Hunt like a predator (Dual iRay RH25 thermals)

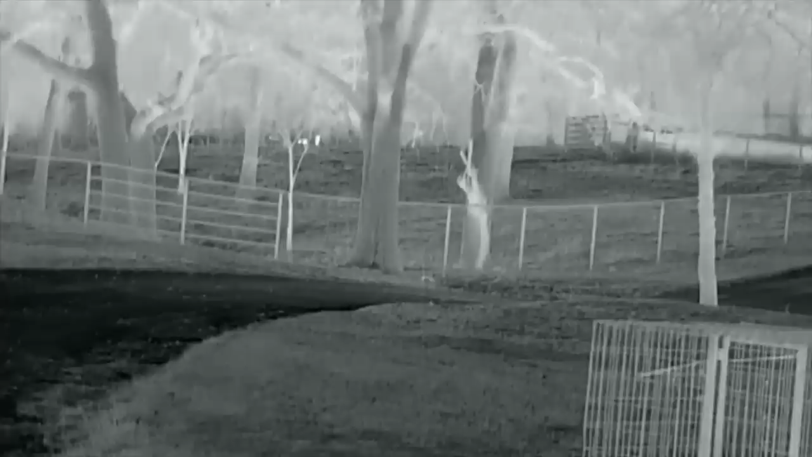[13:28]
walking and I was about to calibrate right there at calibrated. And I'm just scanning, looking around, making sure there's no other pigs in the area. And now I'm trying to get closer. So now I'm closing in and I'm coming up to a gate. They're just behind the corner of that fence there on the other side of the hill.
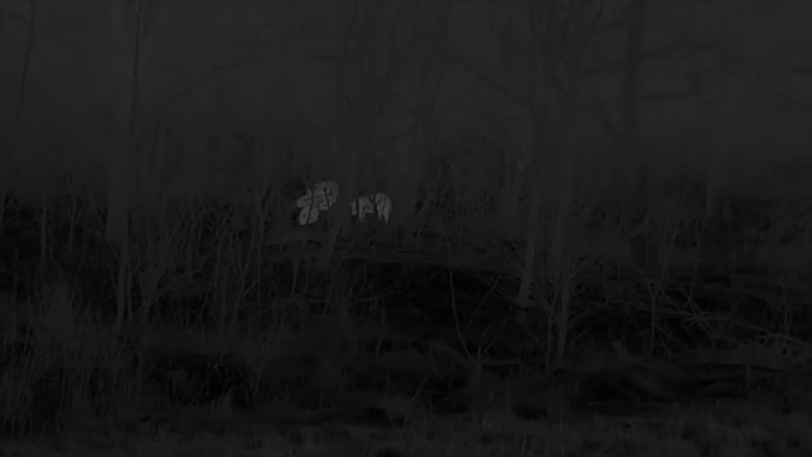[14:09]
And I am exactly 50 yards away from the pigs from the first shot.
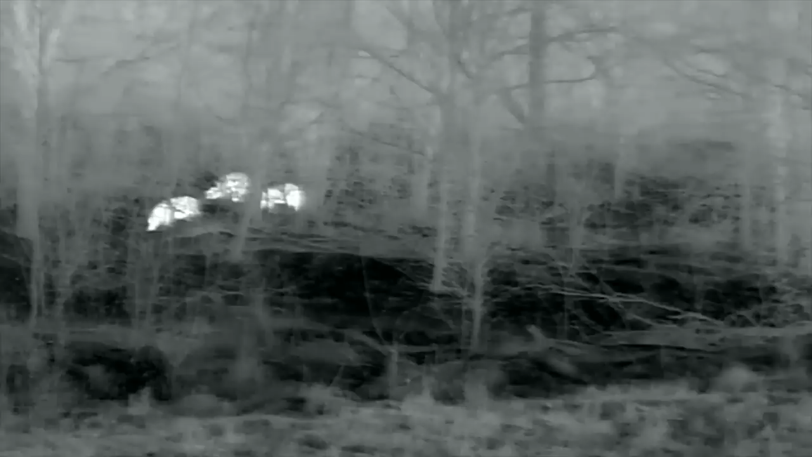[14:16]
Uh, I was exactly 50 yards. Now I'm just scanning, looking around, making sure the coast is clear.
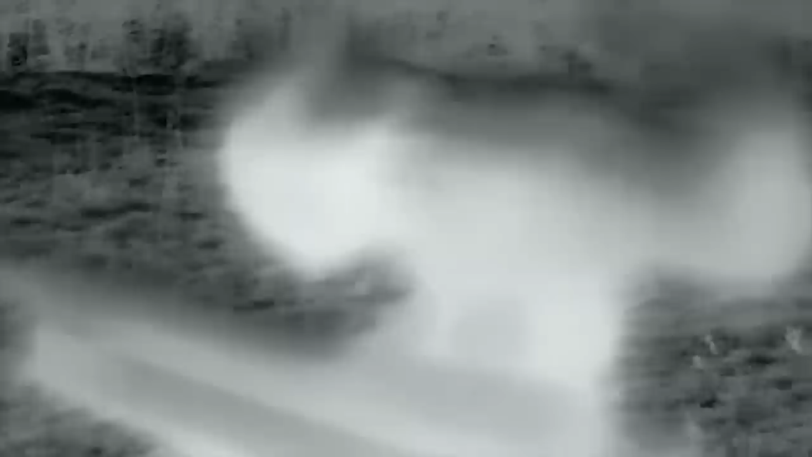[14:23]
I don't have any horses nearby. Uh, that's my rifle pointed right at them.
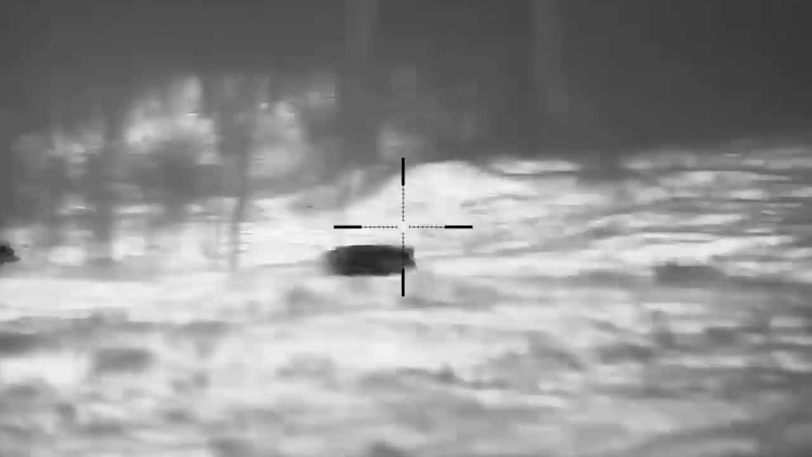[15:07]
And you're going to see here, right there.
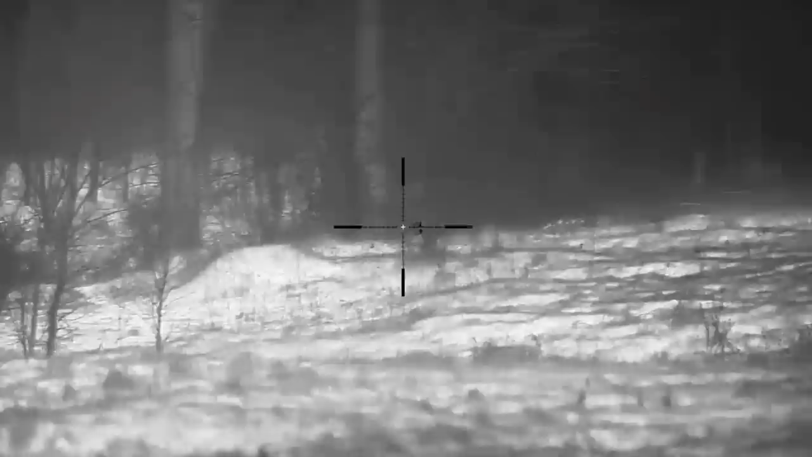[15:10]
She just leaps over the edge there and falls down near the creek. And that's where I recovered her.
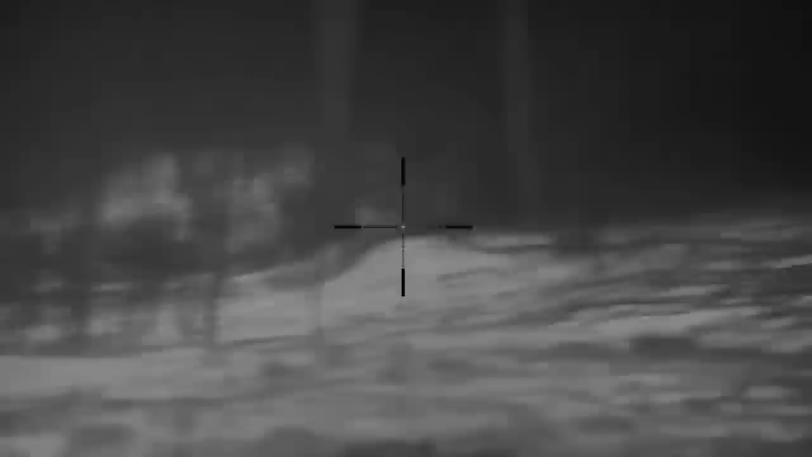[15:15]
This was less than five minutes after I shot those pigs. And I'm not sure what happened here.
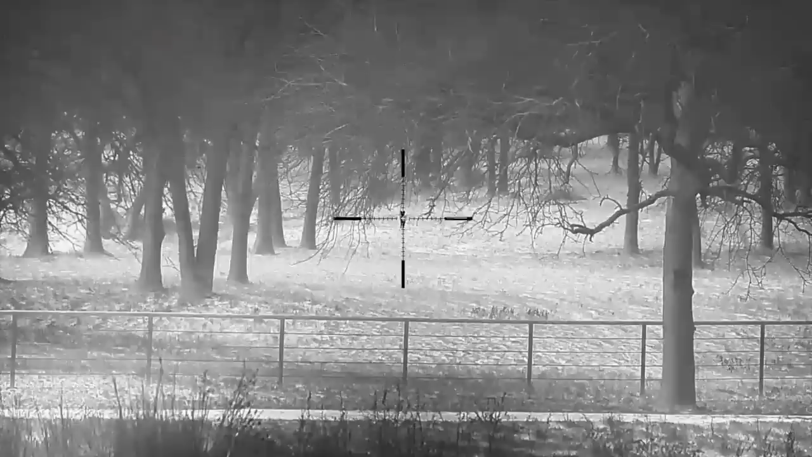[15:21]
Uh, either it was just a clean mess right over his head or this coyote got a really nasty flesh wound.
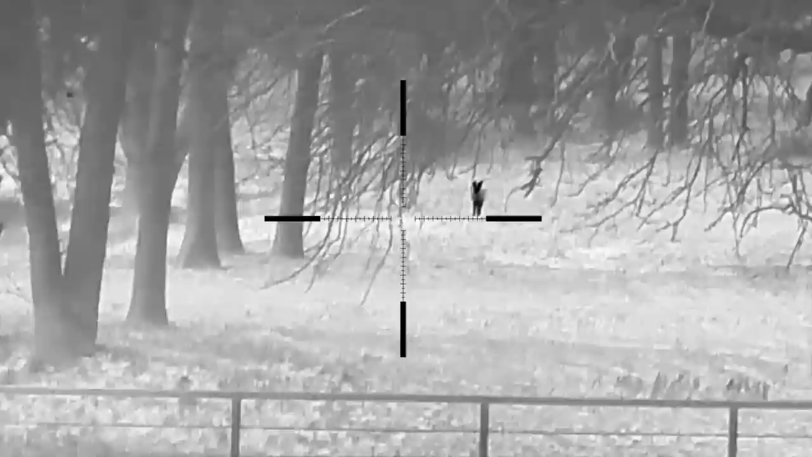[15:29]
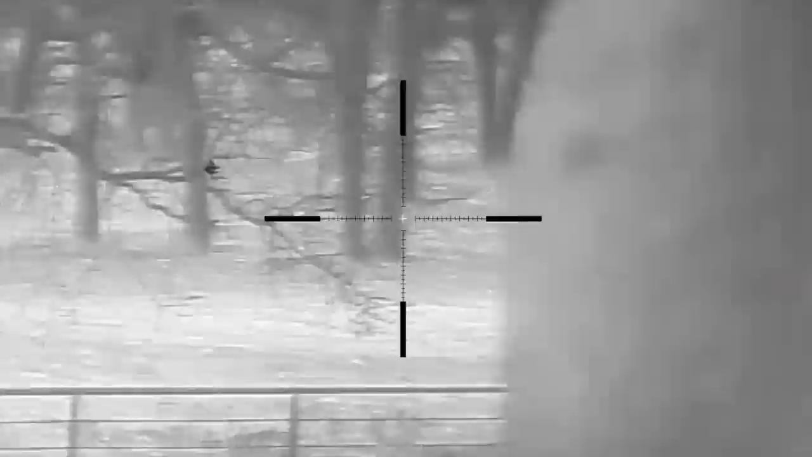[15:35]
A little bit more scanning here.
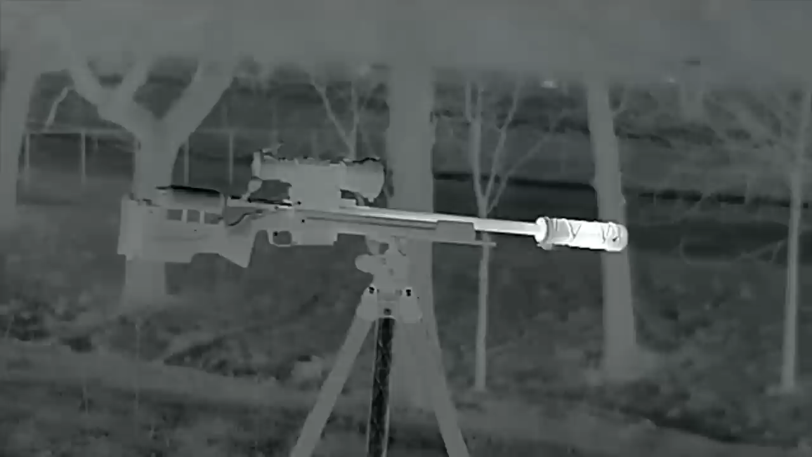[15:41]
You're going to see the rifle barrel, still warm, hot suppressor, cold tripod legs, looking around, seeing if anything else pops out.
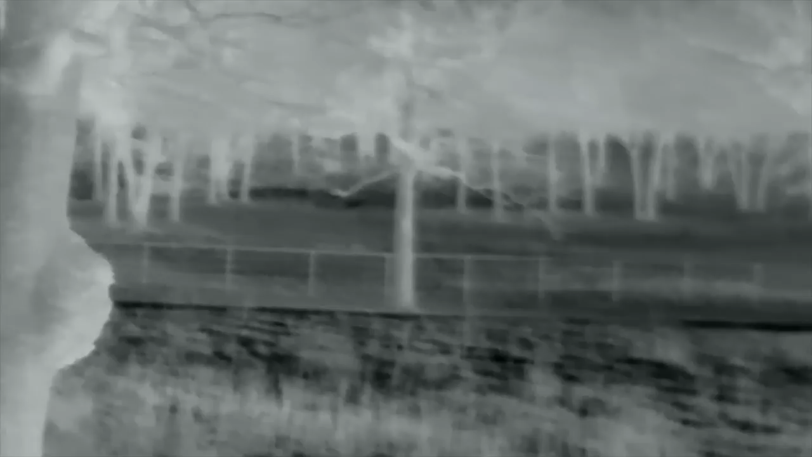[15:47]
On my way back with the buggy right now and the surviving piglets are running in the same direction.